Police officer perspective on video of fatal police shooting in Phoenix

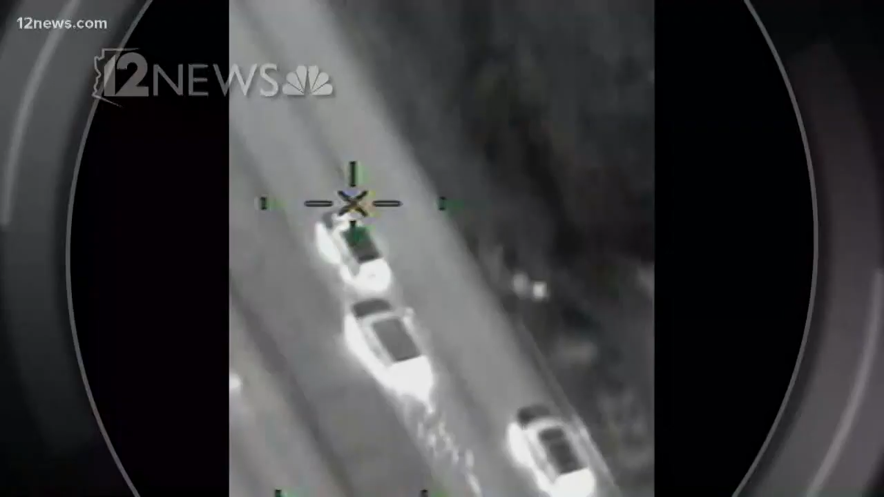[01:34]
Then video from police helicopter showing police stop them with a pit maneuver. After a flashbang,
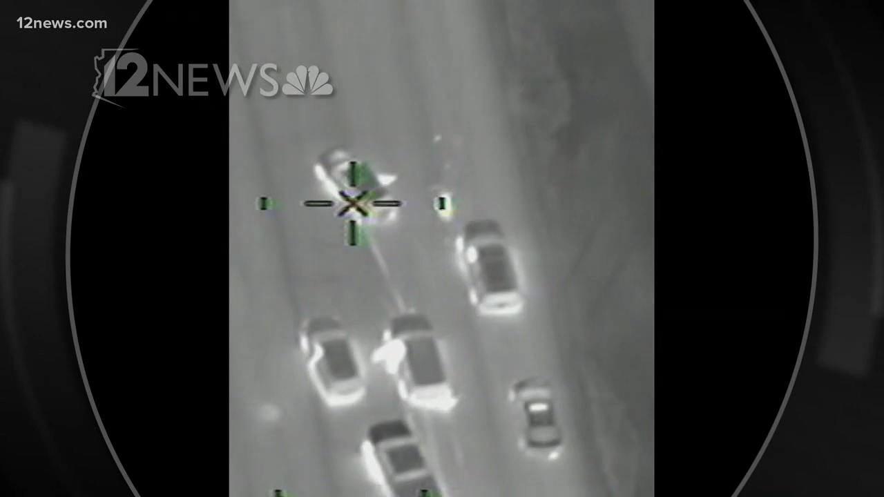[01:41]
19-year-old Jacob Harris jumps out of the car, running from police. Officers then begin firing.
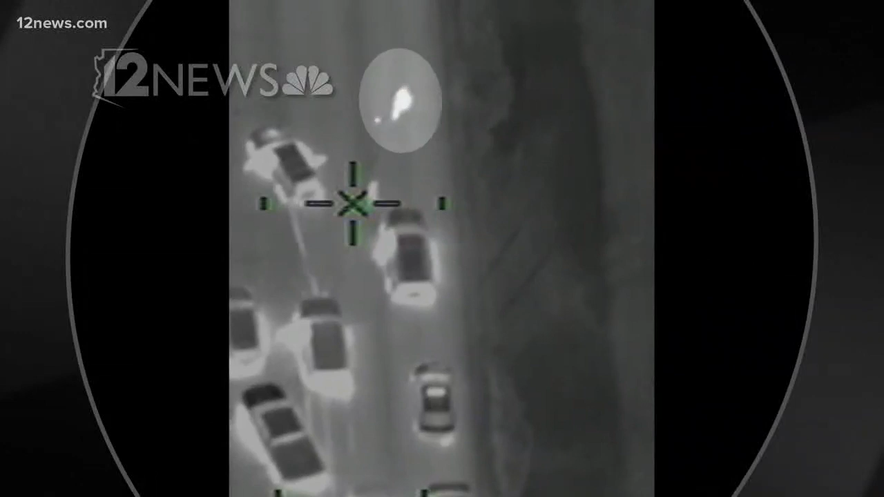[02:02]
if in fact what fell out of his hands was a gun, that during the course of his running, whether it was planned on the young man's part or inadvertent, he was pointing a gun. Kothi says the officer's decision to shoot appears justified.